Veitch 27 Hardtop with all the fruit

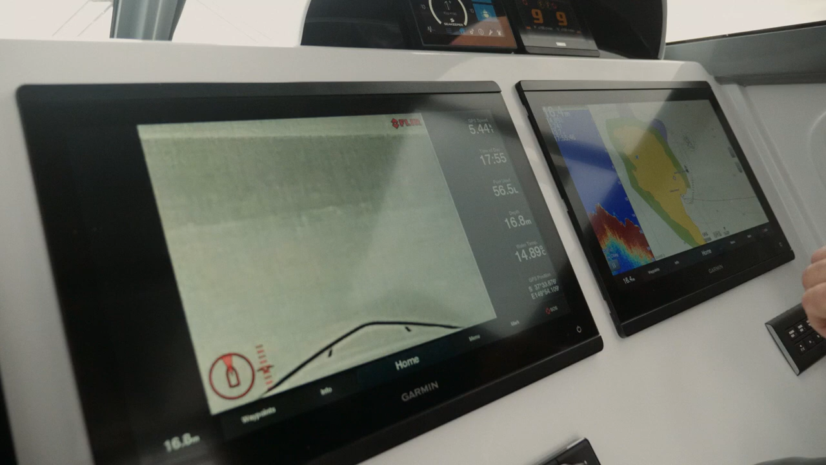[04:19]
So for me it was Garmin was the obvious choice because of simplicity in using it.
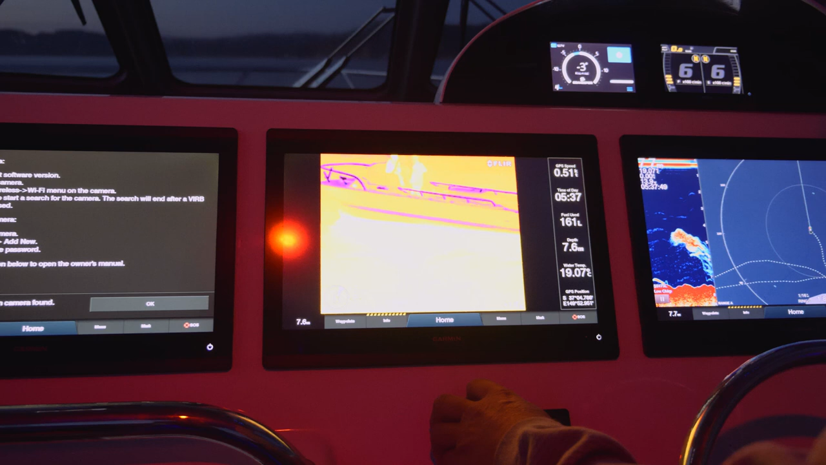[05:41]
Without a doubt it's a great piece of equipment. If you're doing night work,
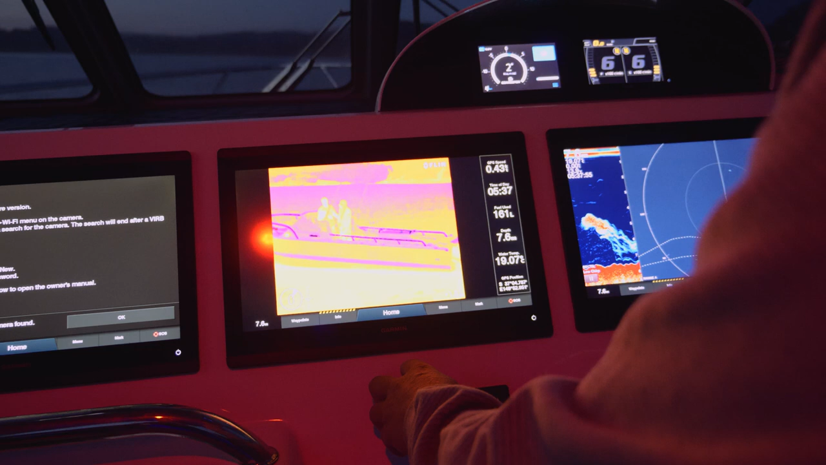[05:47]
especially when you've got a glass screen and you haven't got any other navigational aids as in beacons to look for, it'll pick up anything in the water.
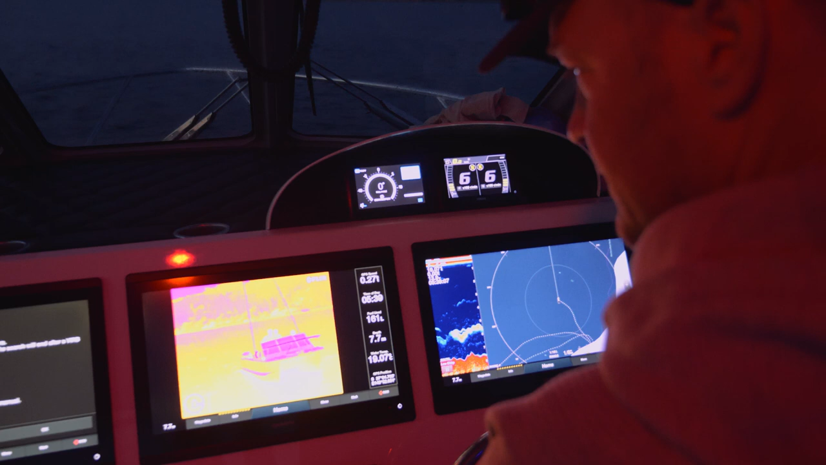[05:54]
You can be travelling at night, you can see whales, you can see logs, you can see any debris in the water.
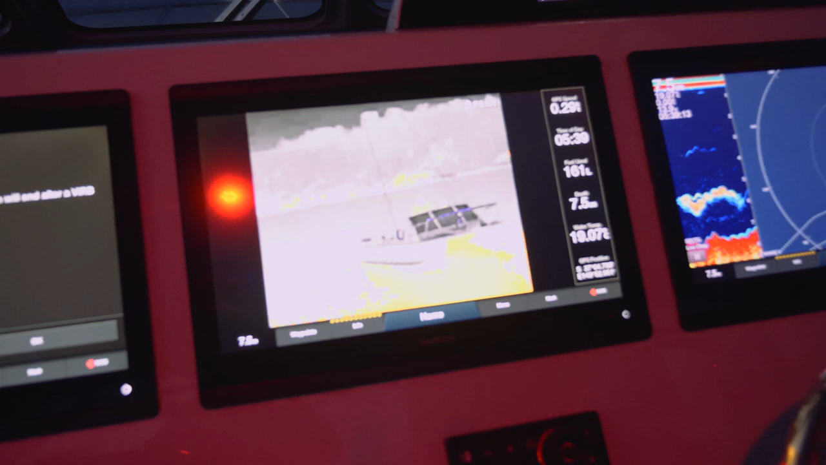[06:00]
It's really good for safe boating at night. Yeah, look, with this boat I set it up with a sea keeper.